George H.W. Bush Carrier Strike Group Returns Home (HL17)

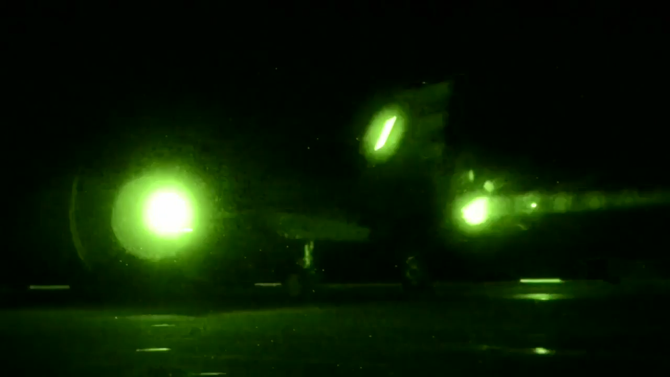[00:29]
The F-35C Lightning II Carrier Variant Joint Strike Fighter completed its first carrier-based night flight operations off the coast of San Diego.
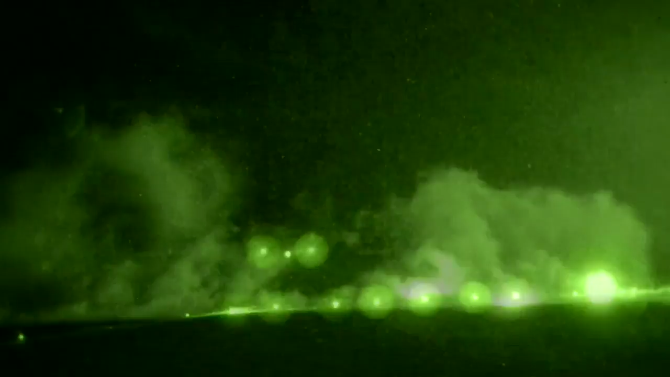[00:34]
The night flight was part of development testing for the aircraft.